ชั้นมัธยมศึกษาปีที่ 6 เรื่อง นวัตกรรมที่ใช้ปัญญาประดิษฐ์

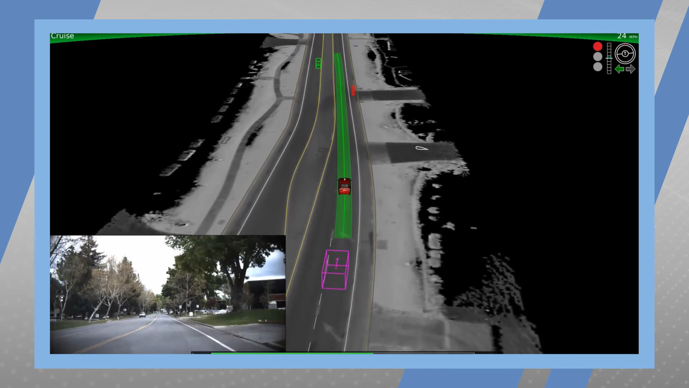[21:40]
the vehicle understands that this is a cyclist, not another object like a car or pedestrian.So the cyclist appears as a red box on the safety driver's laptop and the Focus Penalty'em�ave can also detect the cyclist's hand signal and yield to them appropriately.